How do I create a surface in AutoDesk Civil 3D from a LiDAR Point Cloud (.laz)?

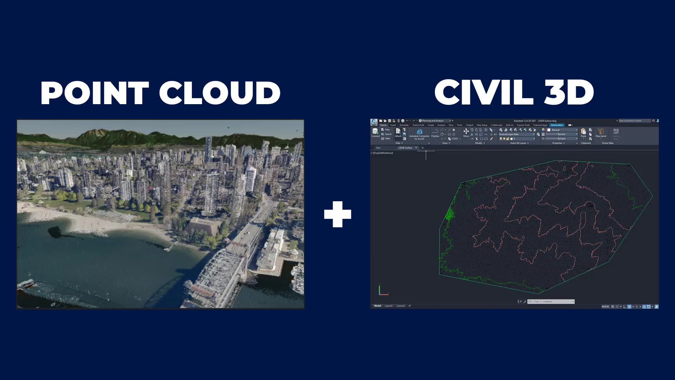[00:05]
Hi, my name is Rebecca and today I'm going to show you how to import a LiDAR point cloud into Civil 3D and turn it into a 3D surface.
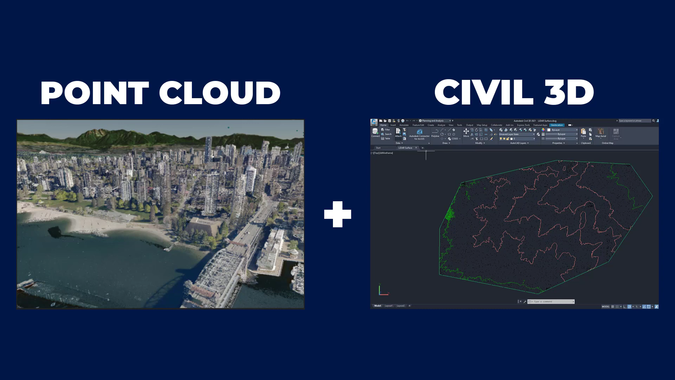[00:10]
We're going to be using a few different software tools today including Equator to find the point cloud, Autodesk Recap to convert the point cloud, and Autodesk Civil 3D to create the 3D surface.
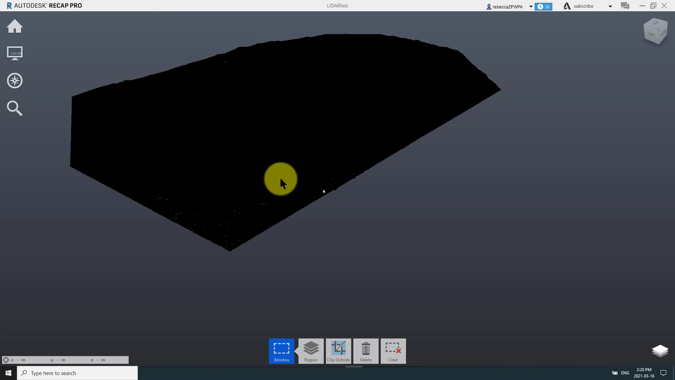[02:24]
So I've just hit export and let's go.
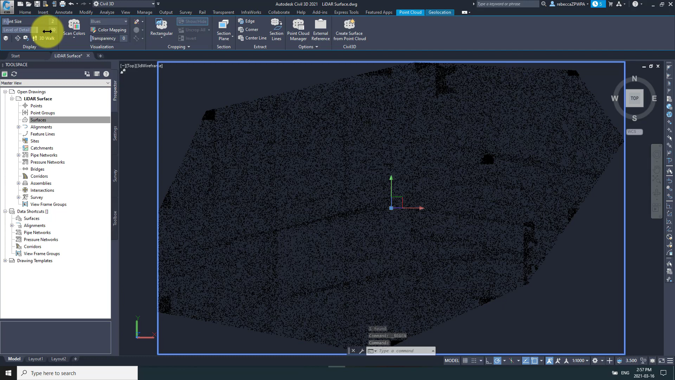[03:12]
So you can see all of the beautiful black points in here. So now I'm going to select create surface from point cloud.
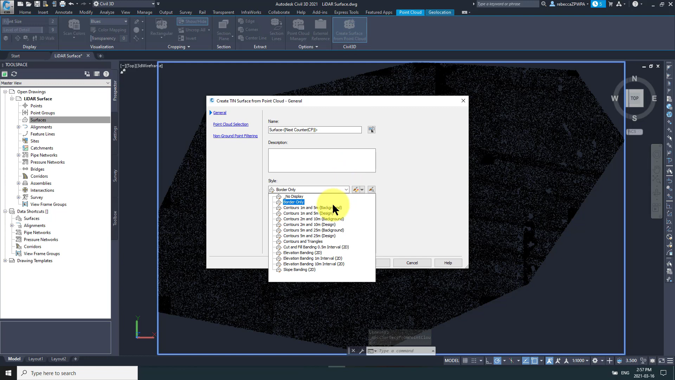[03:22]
I'm just going to pick one of these random defaults because I don't care too much how it looks.
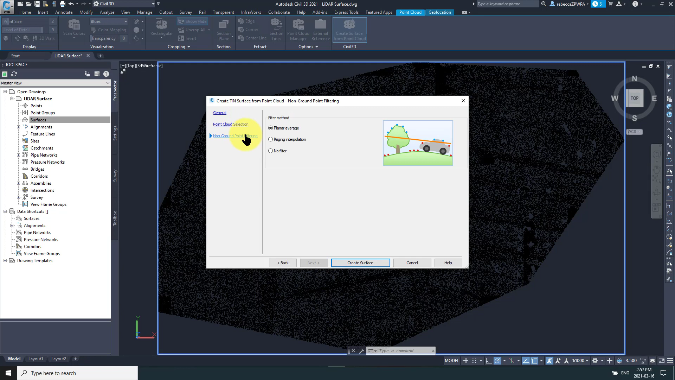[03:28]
Navigate into this last section here and select no filter. We're lucky enough to be able to just export the ground point.
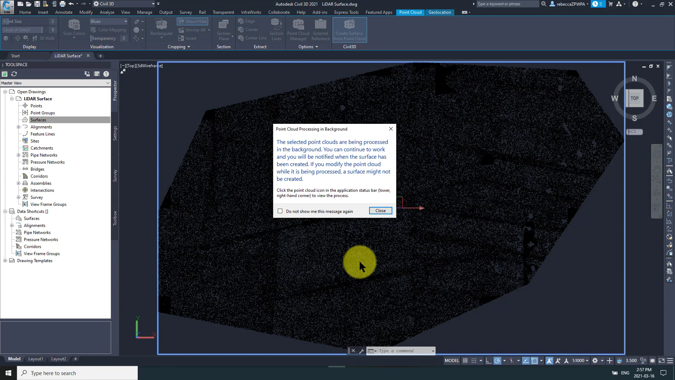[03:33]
So we'll be good on that.
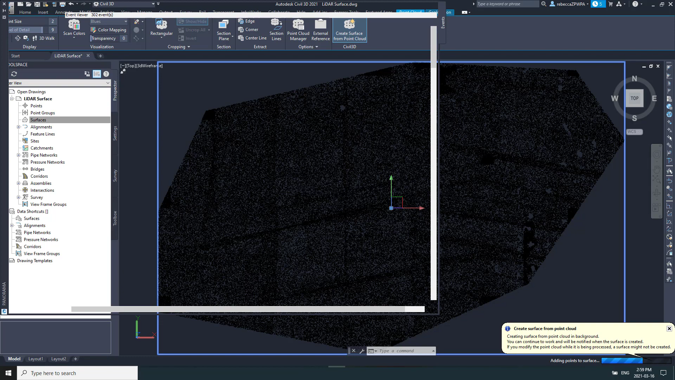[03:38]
We don't need to filter for only ground and run the program to create the surface. This actually took a lot of time and my computer crashed, but I've sped it up for you.
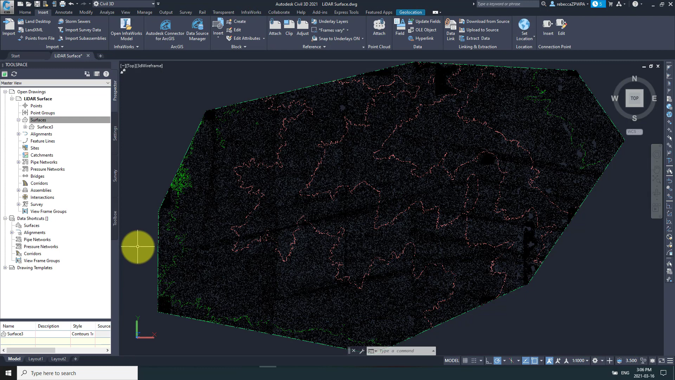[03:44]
And here it is. So you can see it's created contours. The points are still there. Let me turn down the level of detail so it's easier to see the contours.
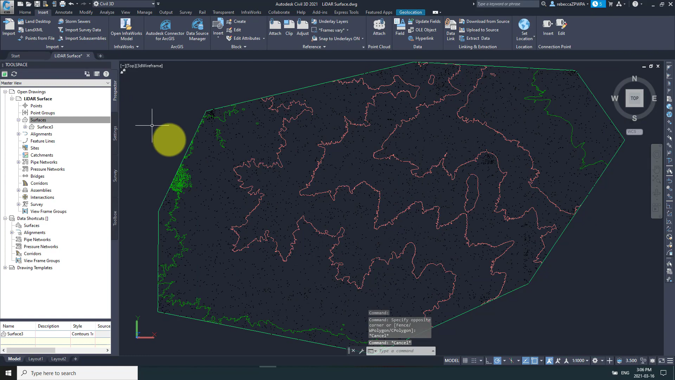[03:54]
And as I zoom in, you can actually see the level of the detail on the contours increase. I wish I could change it so that I always saw these one meter contours as they were, but I haven't figured out how to do that yet. So maybe that's for the next video.
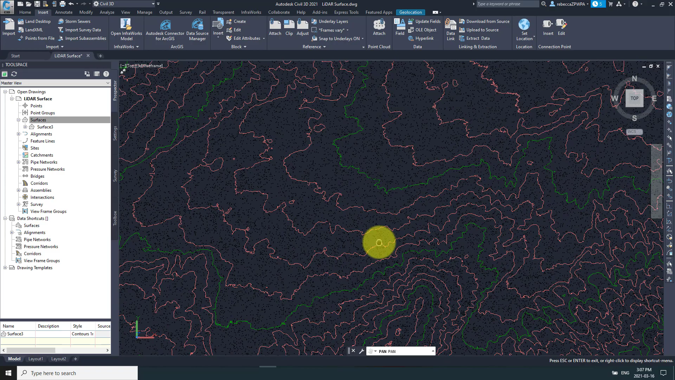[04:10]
But yeah, it looks great. Brought the points in have my surface and I'm ready to start designing.